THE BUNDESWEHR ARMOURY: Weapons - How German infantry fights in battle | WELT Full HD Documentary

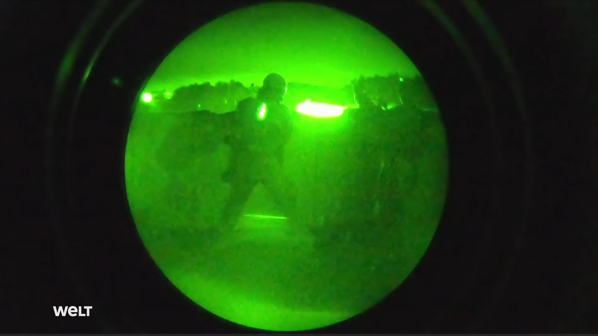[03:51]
The weapon is night combat capable from version A to on, together with a night vision device.